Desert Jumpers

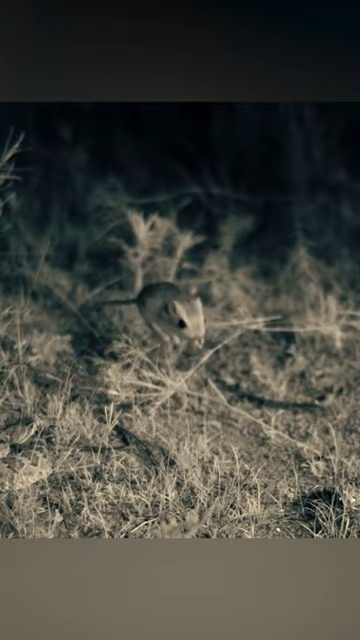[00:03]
Kangaroo rats are adept at balancing and hopping on their hind legs and taking dust baths.